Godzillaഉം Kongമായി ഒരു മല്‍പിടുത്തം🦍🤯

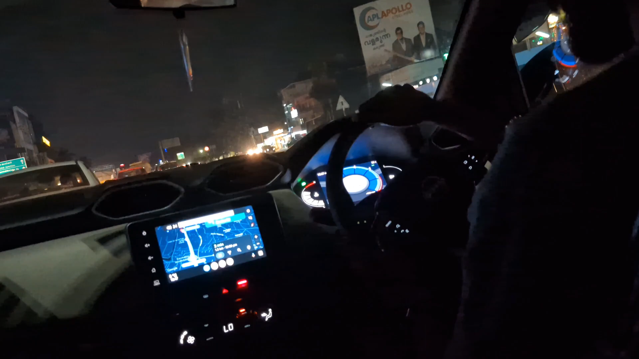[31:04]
എനിക്ക് തോന്നുന്നു ഈ റോഡ് ഇങ്ങോട്ട് കട്ട് ചെയ്ത് കേറാൻ ചാൻസ് ഉണ്ട്, പക്ഷെ എനിക്ക് ഓർമ്മയില്ല.